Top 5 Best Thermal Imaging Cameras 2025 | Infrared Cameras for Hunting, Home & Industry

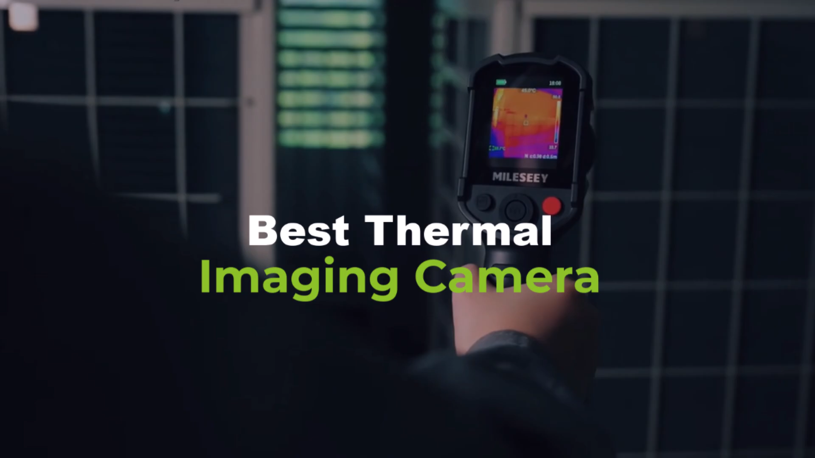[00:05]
we're revealing the top 5 best thermal imaging cameras that let you see the unseen.
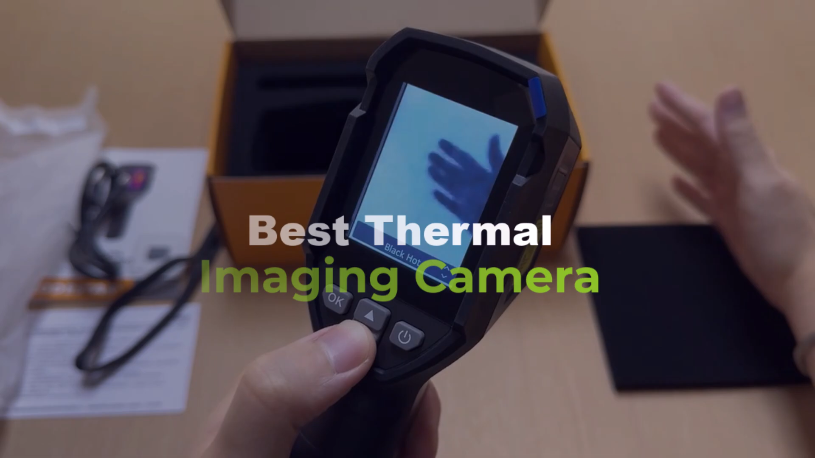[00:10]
Whether you're a professional, a DIY enthusiast, or just looking to explore,
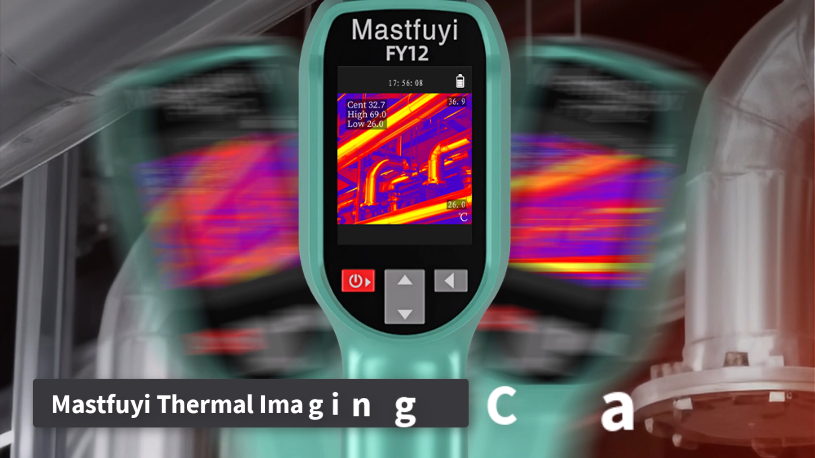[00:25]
On screen: scale top 36.9°C, scale bottom 26.0°C
MastFui Professional Thermal Imaging Camera is a powerful tool for anyone needing accurate heat detection.
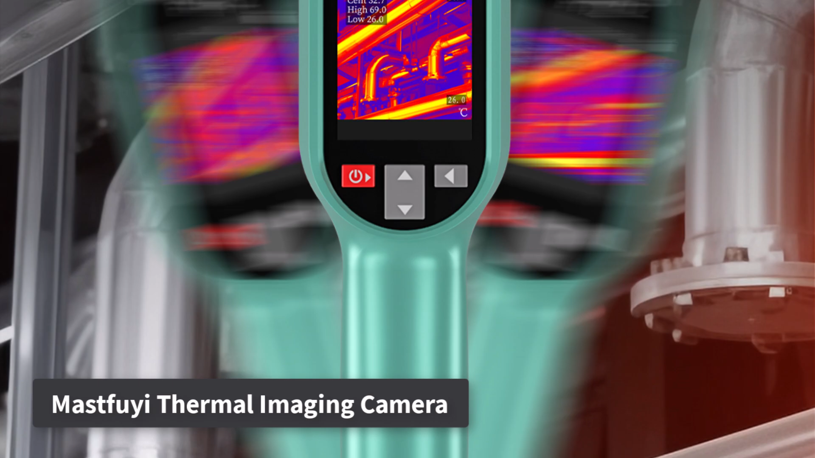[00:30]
With a wide temperature range of dashed 20 degrees Celsius to 550 degrees Celsius,
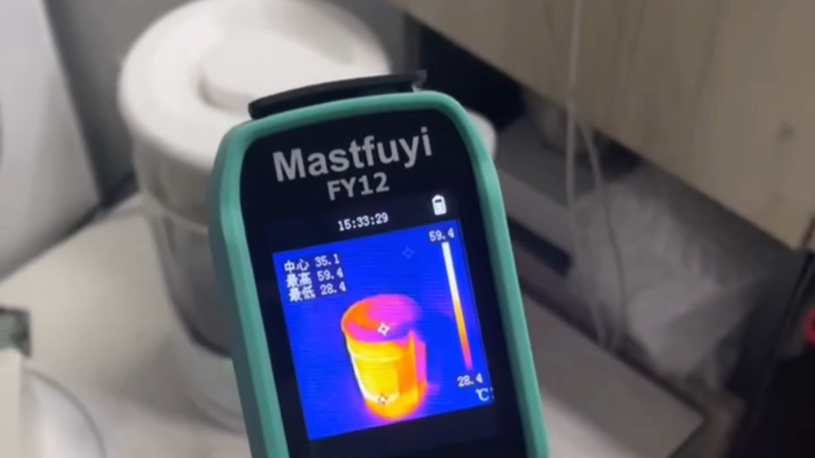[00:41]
On screen: spot 35.1°C, max 59.4°C, min 28.4°C, scale top 59.4°C, scale bottom 28.4°C
This handheld device features a high-resolution thermal sensor that captures clear thermal images,
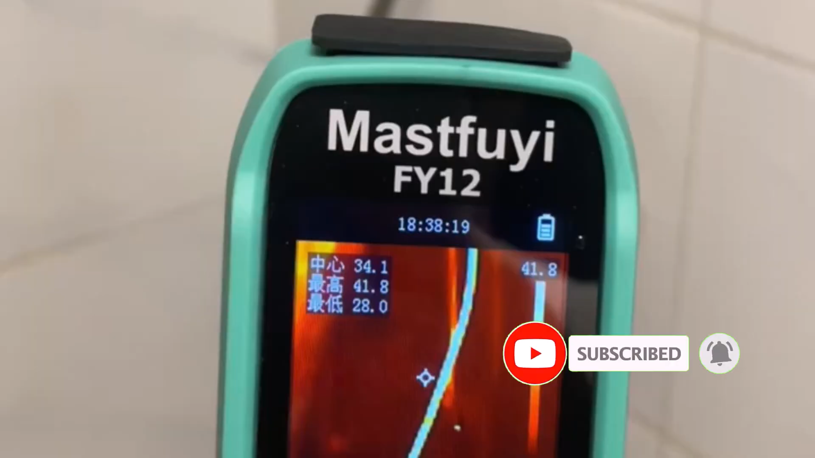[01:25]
Highly recommended for serious users who need dependable results in their thermal inspections. Product number two.
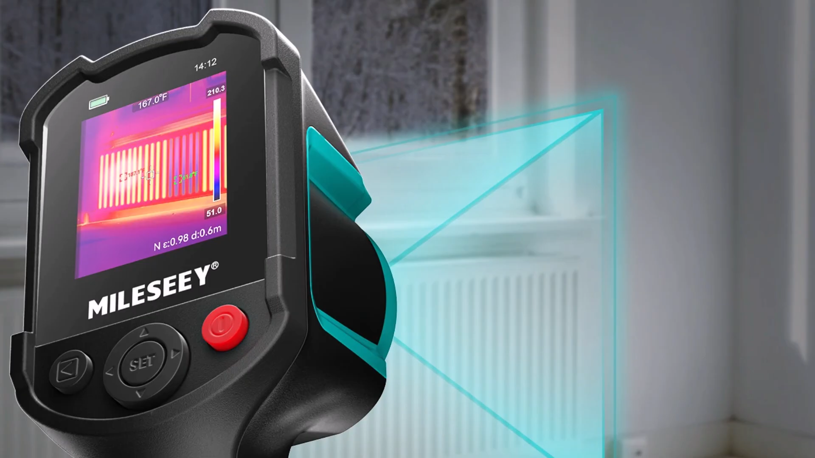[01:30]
On screen: spot 167.0°F
Milesi TR-10 is a compact and reliable thermal imaging camera designed for quick and accurate heat detection. Equipped with a 2.8-inch LCD screen,
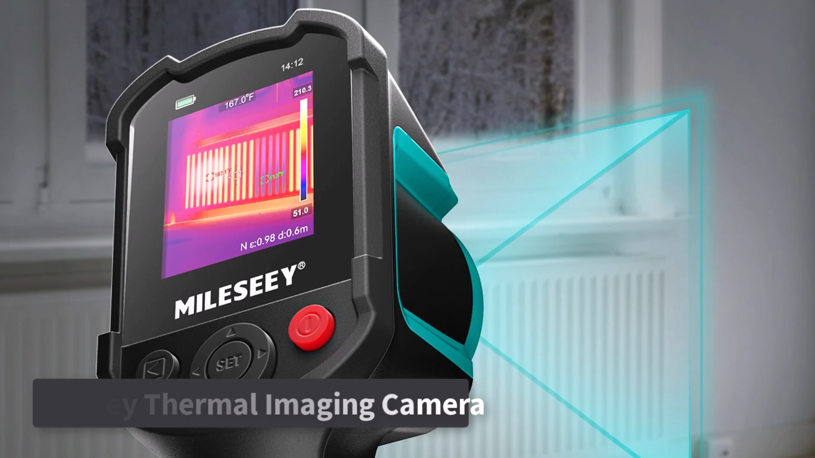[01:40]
On screen: spot 167.0°F
this device offers clear thermal visuals,
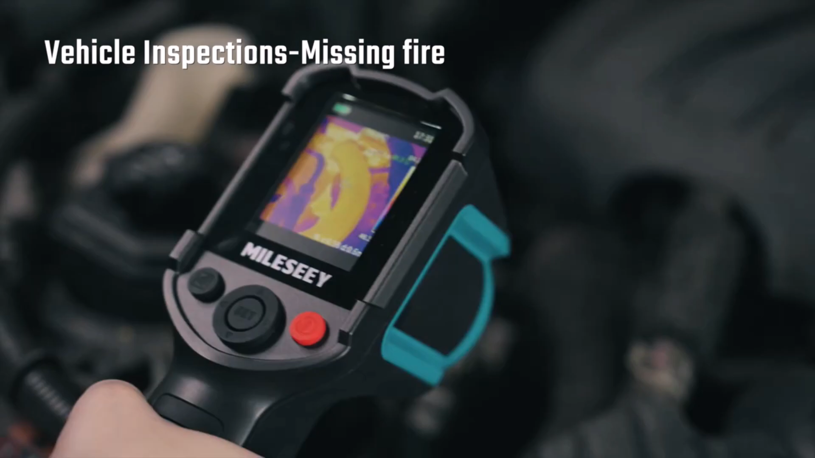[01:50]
It's especially useful for detecting underfloor heating issues, leaks, or overheating components in electronics and automobiles.
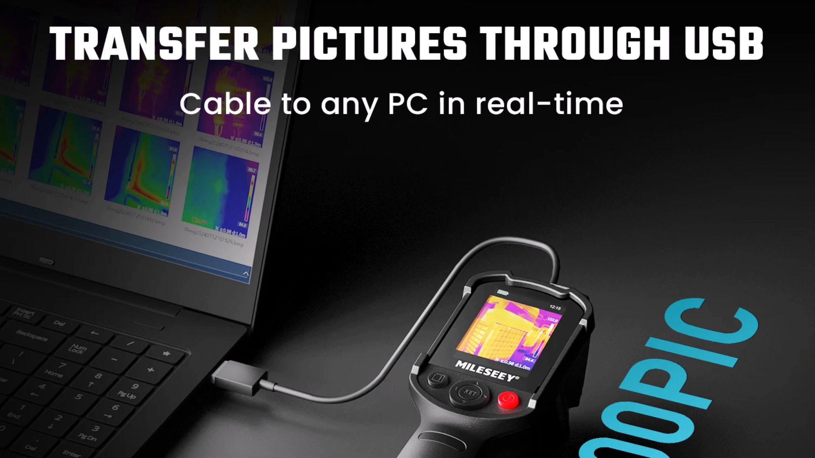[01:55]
Although it's not a smart device, its straightforward design makes it easy to operate right out of the box.
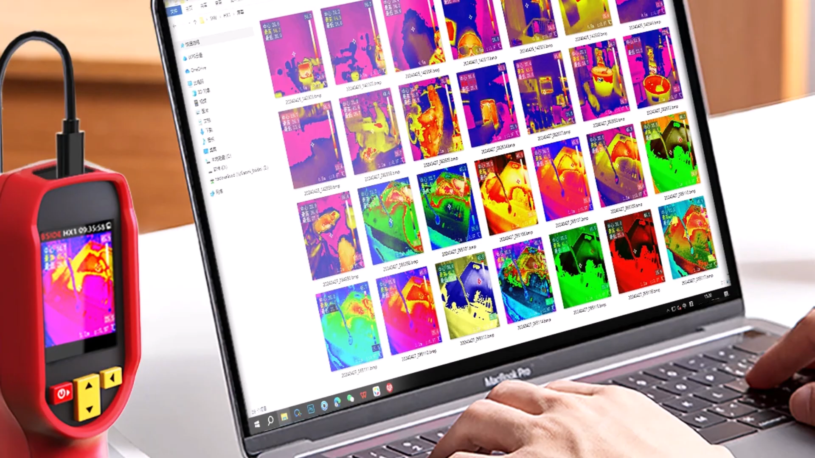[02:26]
Psyde HX-1 Thermal Imaging Camera is a handheld,
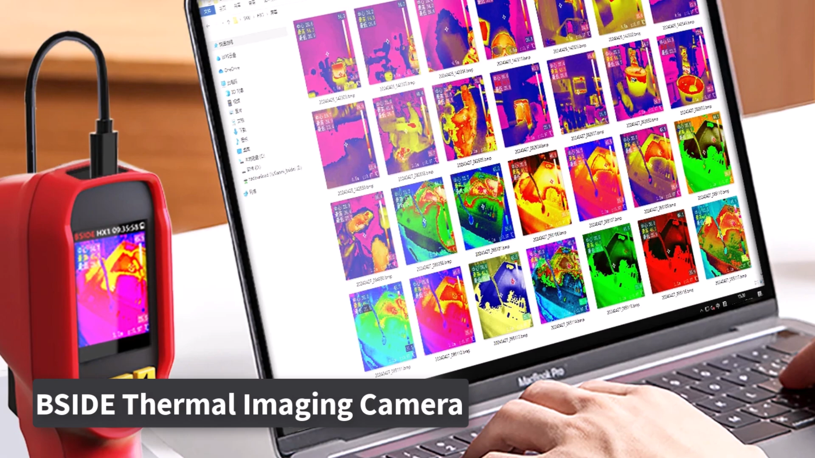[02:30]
high-resolution thermal imager with a 240x240 infrared sensor. Ideal for precise diagnostics in electronics repair, PCB troubleshooting, and pipeline detection.
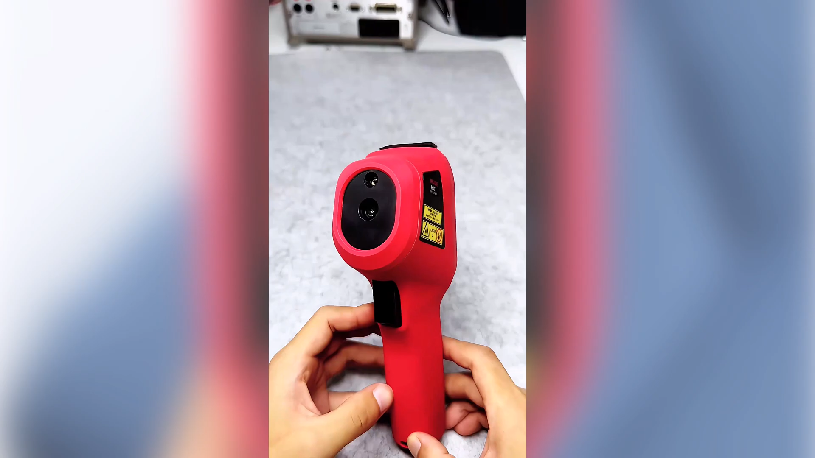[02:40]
Its compact 2.8-inch display offers clear visuals, making it easy to identify hot spots, temperature anomalies, or leaks.
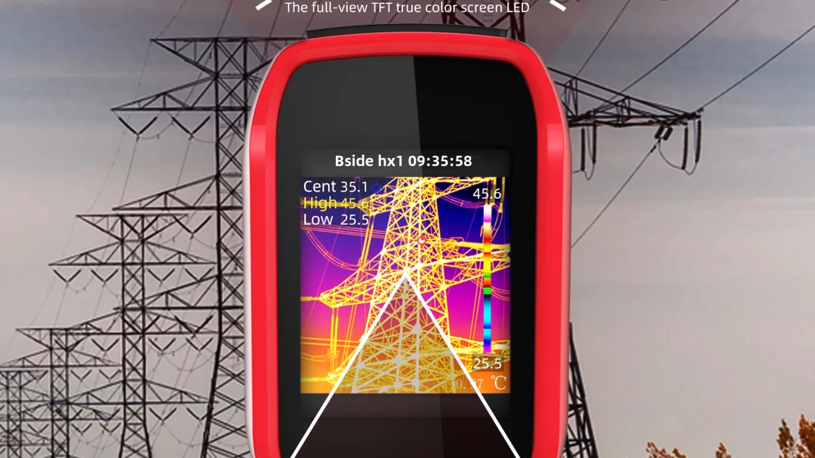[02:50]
Built for efficiency, it delivers accurate temperature readings without the need for direct contact.